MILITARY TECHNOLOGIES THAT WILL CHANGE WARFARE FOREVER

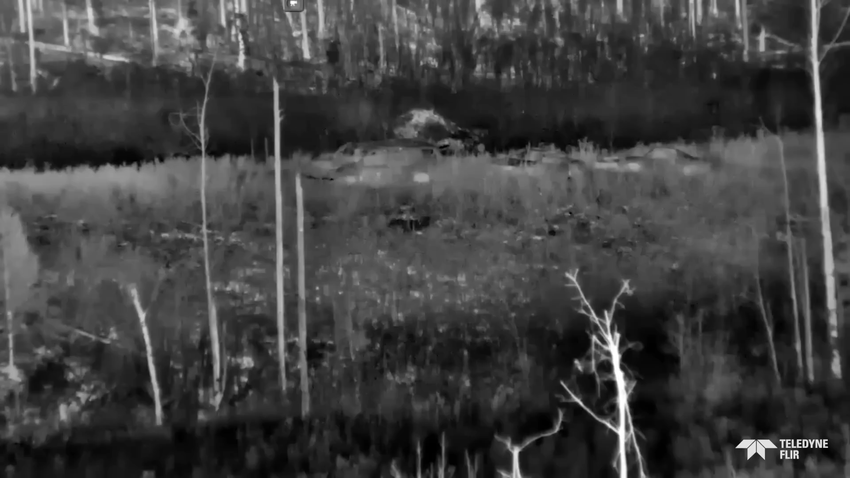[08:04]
Designed to enhance the range and accuracy of shooters,
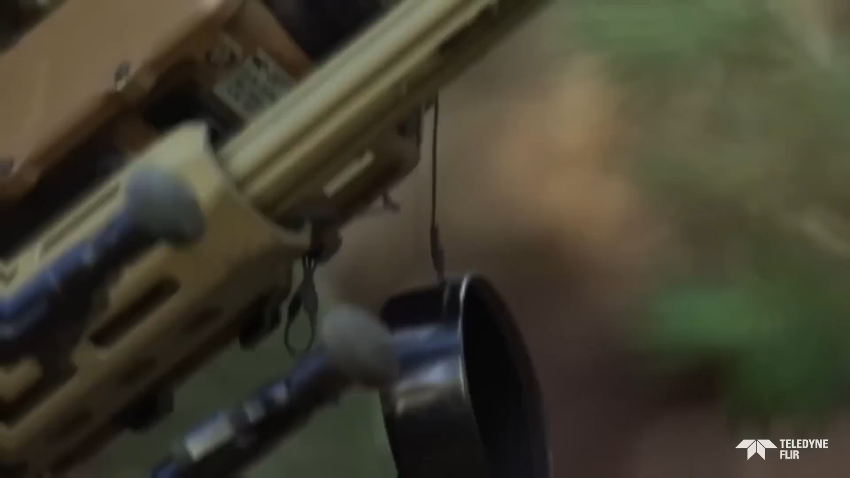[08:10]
the HisHD is lightweight and easy to use, making it ideal for tactical missions and precision operations. The HisHD is designed to detect, identify,
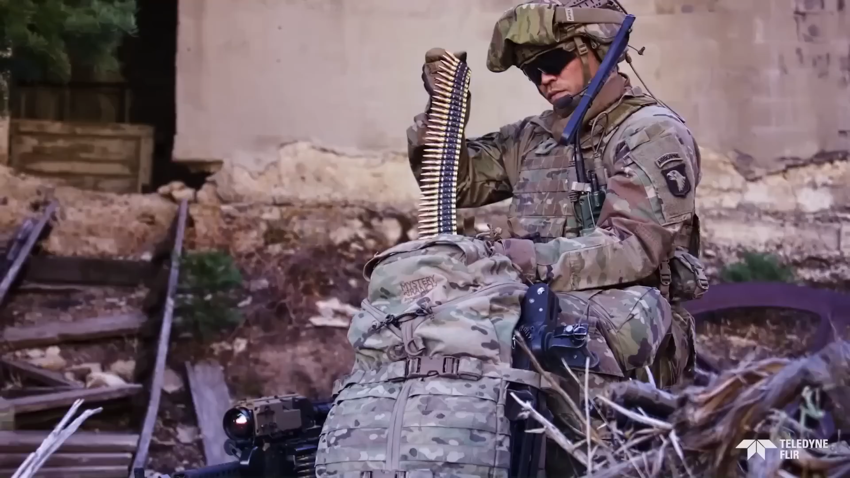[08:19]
and engage targets over 2,200 meters away,
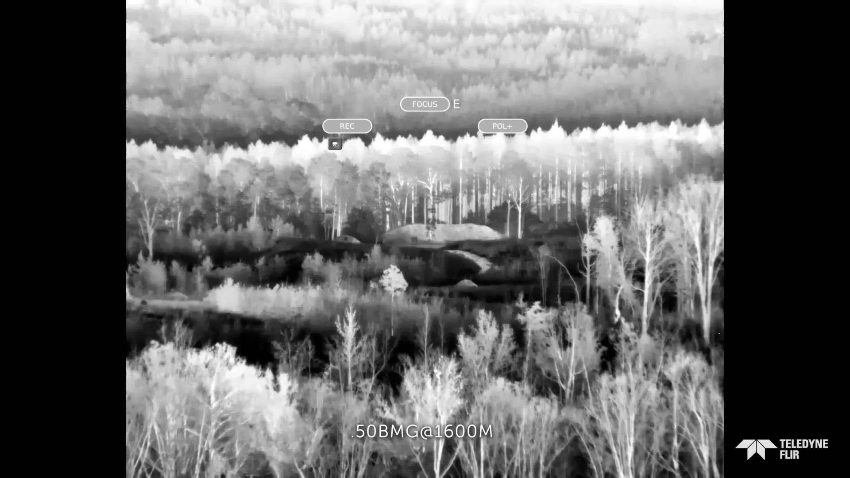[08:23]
ensuring unparalleled accuracy in total darkness or obscure daylight conditions.
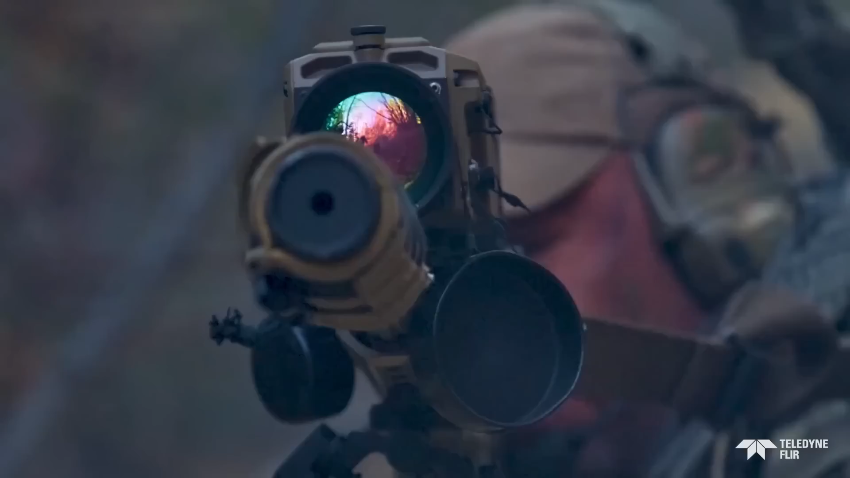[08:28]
One of its most impressive features is its ability to see the shooter's bullet in flight even without tracers,
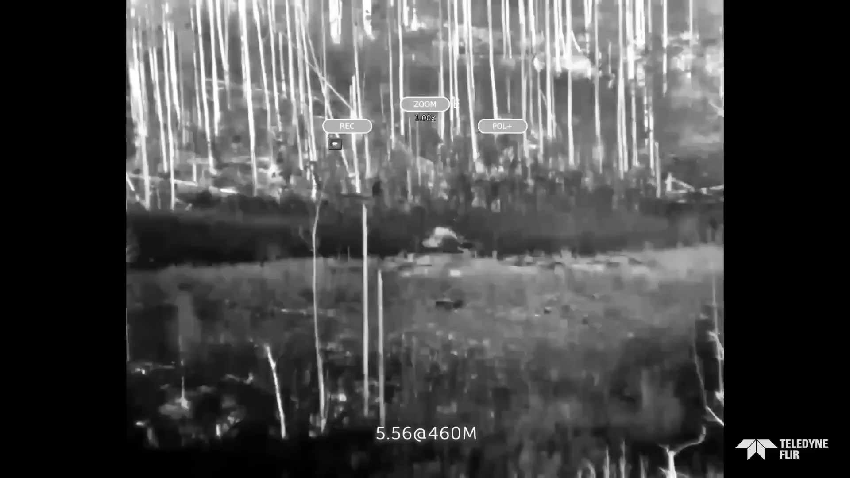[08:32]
allowing for rapid follow-on shots and corrections.